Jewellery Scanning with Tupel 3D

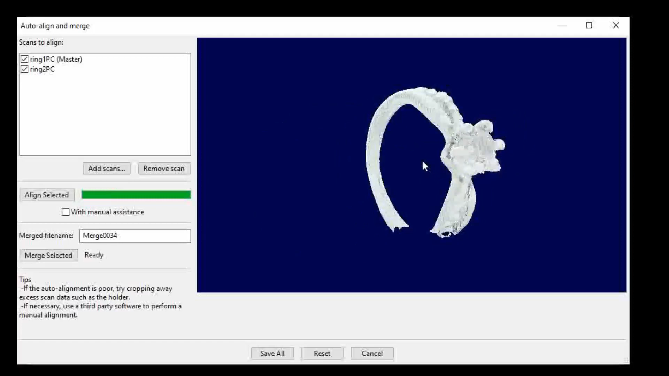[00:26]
They fit really well together like this.
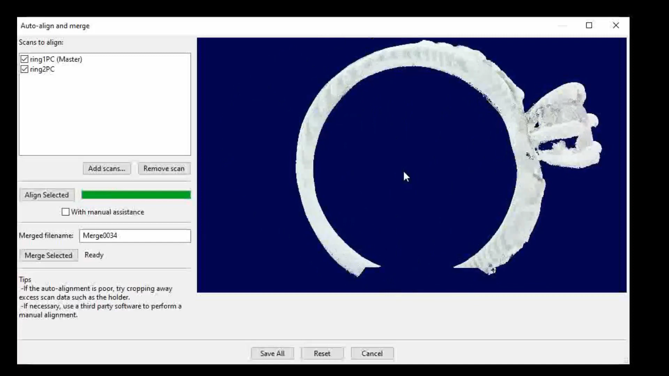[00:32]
But it's not the right alignment and the computer doesn't know that. So now we have this new feature. We click manual assistance.
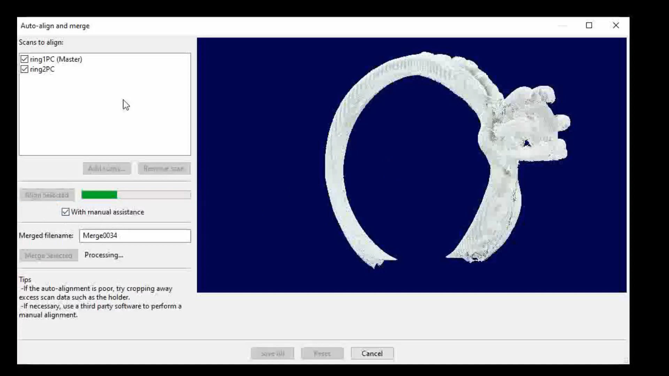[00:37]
Now when we align the computer gives us its best options.
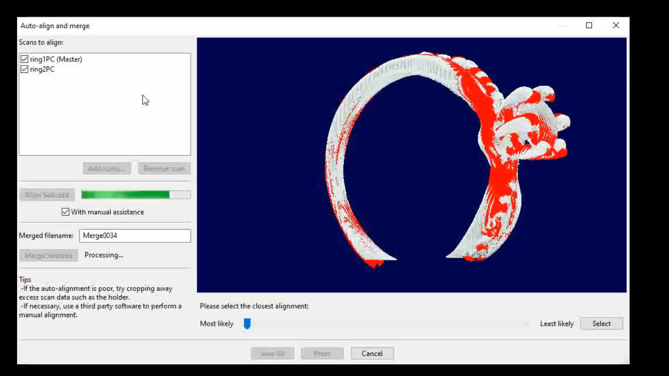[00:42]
So we move the slider until we find the alignment we want
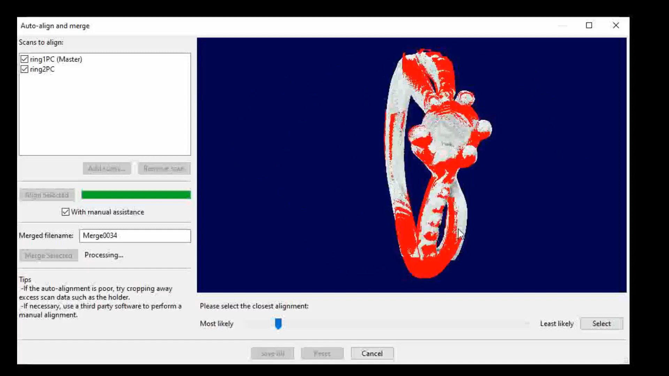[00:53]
and select it.
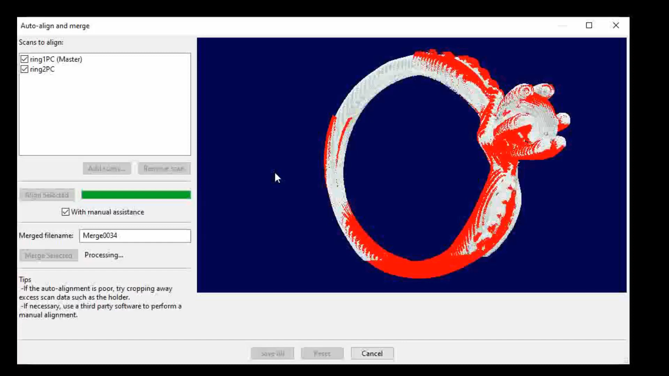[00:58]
Click merge and we'll have our 360 degree ring scan. Just like that.